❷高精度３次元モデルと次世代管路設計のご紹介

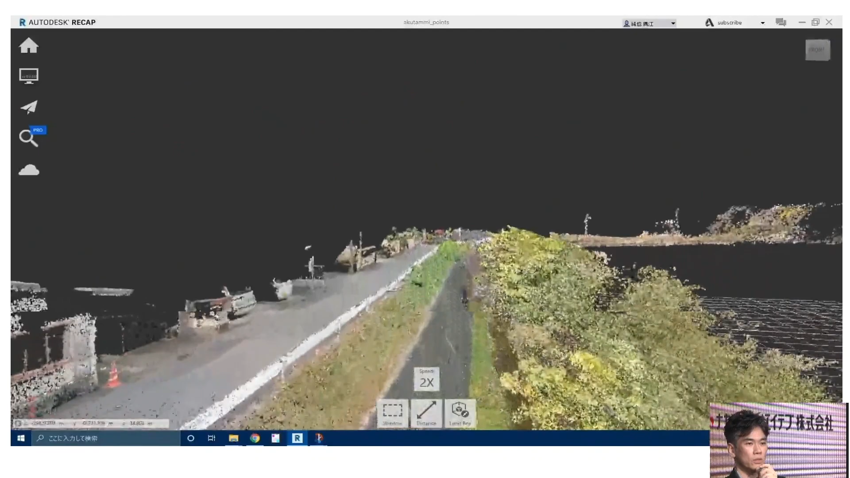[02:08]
これは河川と橋 道路を3次元化したものになります点の集合体で形成されておりまして XYZ
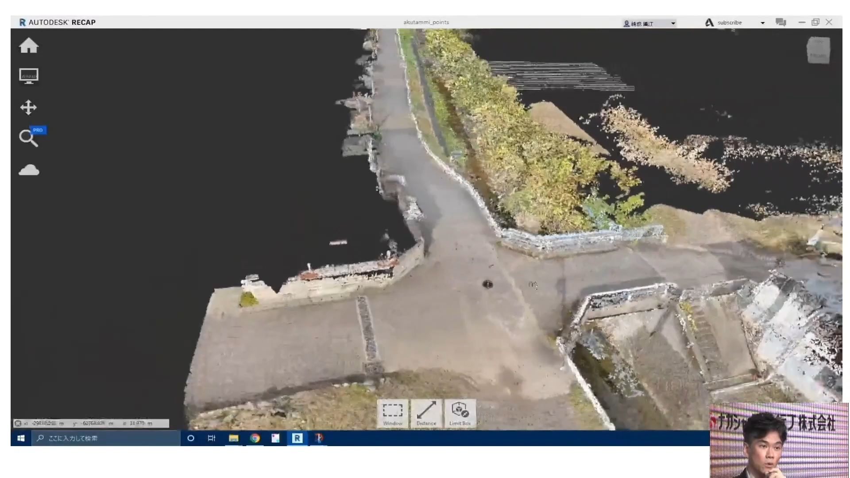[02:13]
の座標を持っているので2点を指定してやれば その間の距離が分かるといったものになります